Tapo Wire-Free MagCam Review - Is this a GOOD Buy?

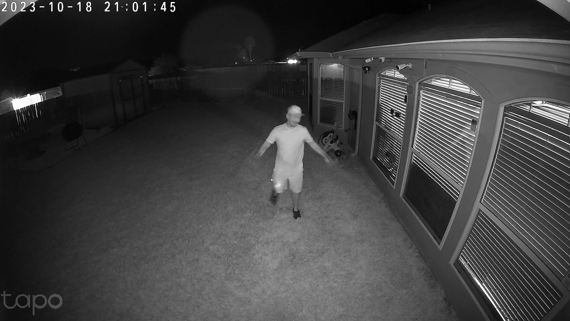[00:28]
up to 25 frames per second in daytime and at night in both color night vision and also in infrared night vision and has a 150 degree diagonal field of view.
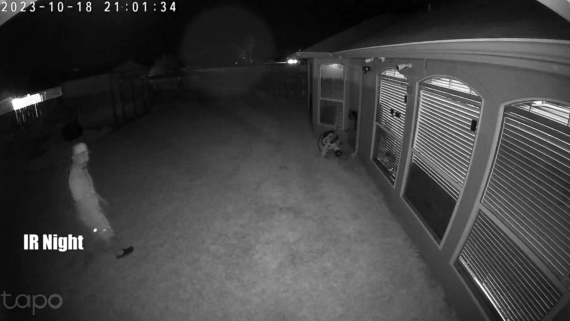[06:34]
So this is the biggest quality of the TACO PCP Pilot Knight, and this with the spot lights turned off, and there's four infrared LEDs, and this one looks like at 10 feet, 15, 20, 25, 30, we are going to test the motion alert notification speed of the TACO TC85,